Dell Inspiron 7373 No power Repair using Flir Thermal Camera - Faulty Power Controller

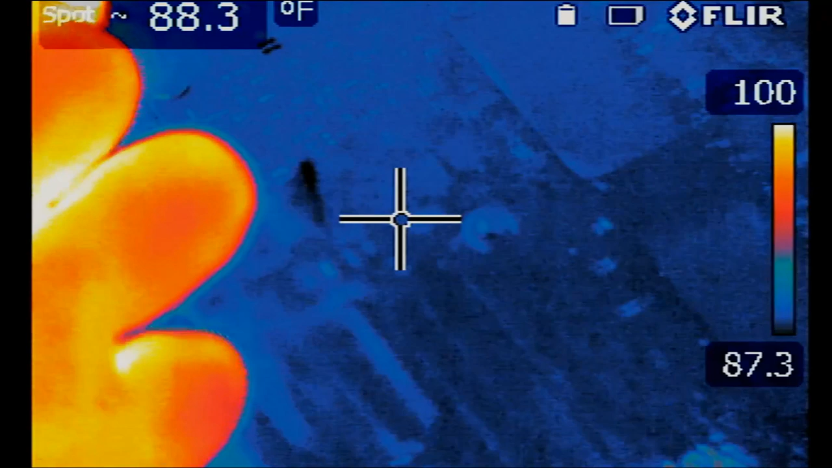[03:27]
On screen: spot 88.3°F
So the charger is plugged in.
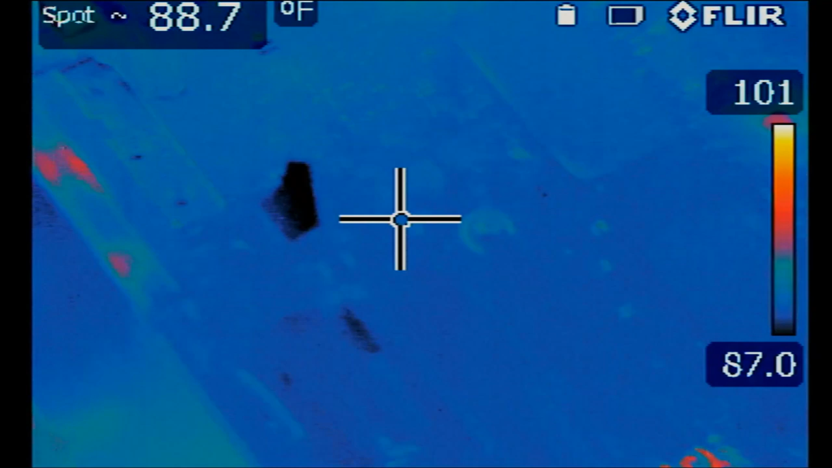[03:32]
On screen: spot 88.7°F
We do see some heat being generated on the board. Oh, what's this? That could be our problem right there because it's very abnormal for a spot to come on if the board is not turning on. The CPU is cold. That cold. And the board is not on. Something is blinking over there.
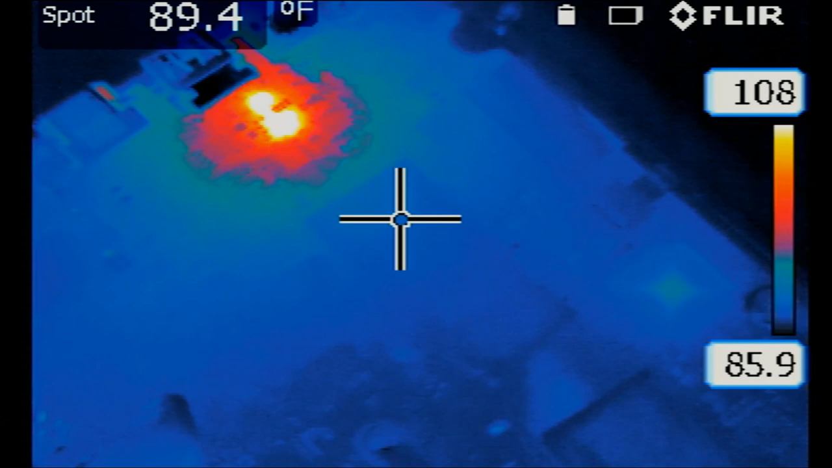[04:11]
On screen: spot 89.4°F
Let me go to manual mode. And then raise the temperature. We have this component here. And this component here.
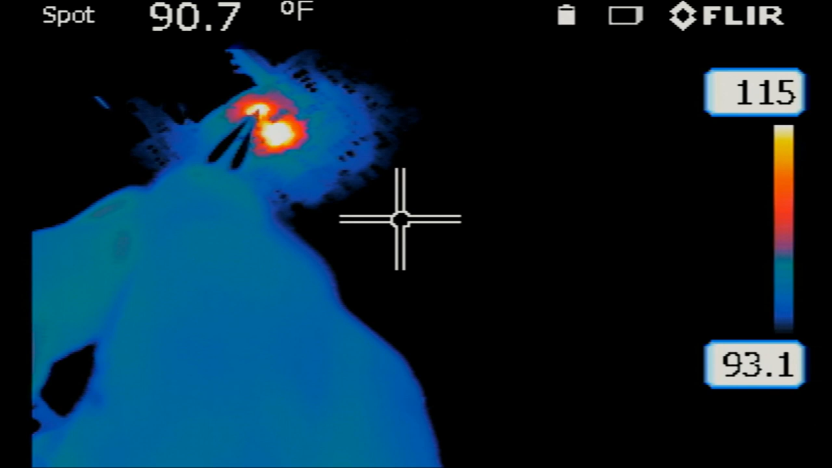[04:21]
On screen: spot 90.7°F
Let's take a look under the microscope to see what those components are.
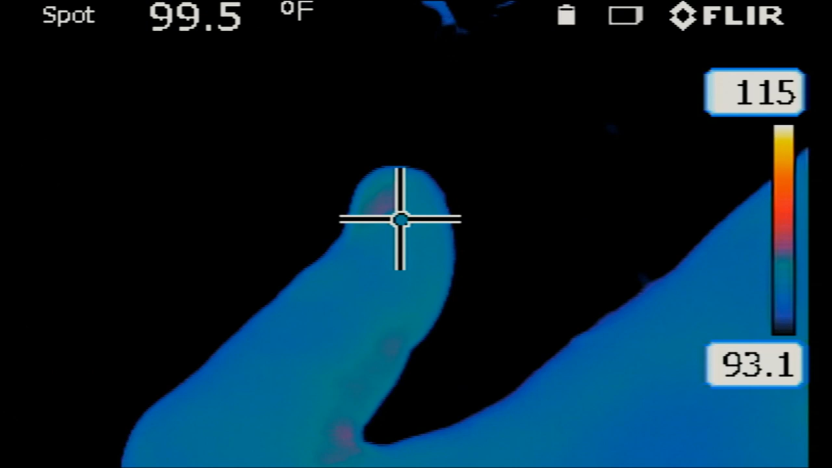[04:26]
On screen: spot 99.5°F
Right there. So it's this and this. These are the two components that are getting hot.